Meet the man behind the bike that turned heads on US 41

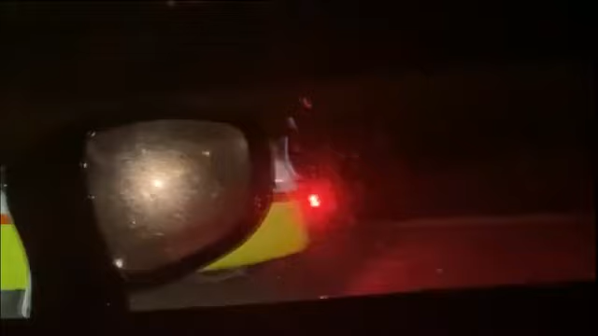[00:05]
At the time, we figured out what it was, a recumbent bike, but not who it belonged to.